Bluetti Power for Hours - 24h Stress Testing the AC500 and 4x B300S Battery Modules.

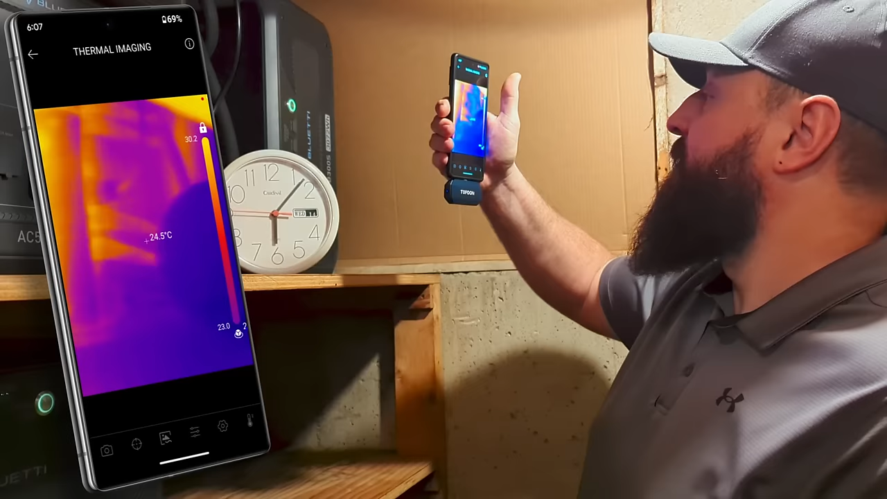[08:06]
On screen: spot 24.5°C
The batteries themselves are at 22 degrees. That one's at 20 which is
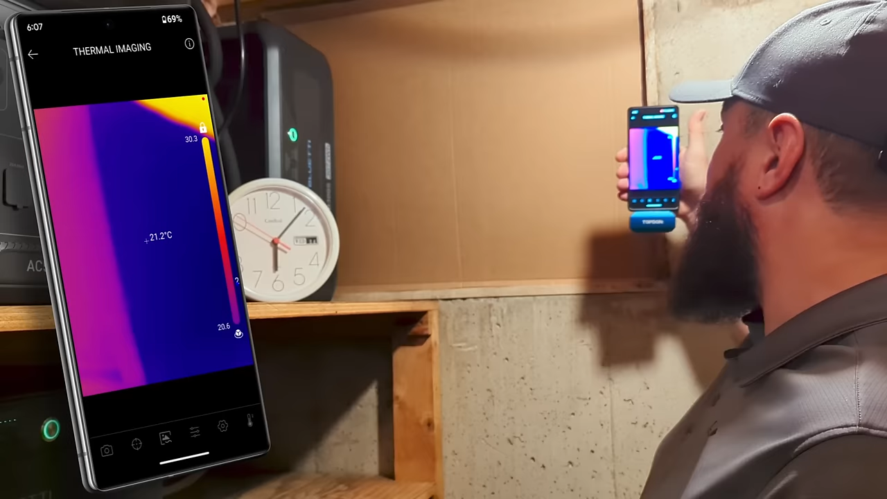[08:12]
On screen: spot 21.2°C
approximately ambient as you can see but the inverter box is a little warmer at 30 33.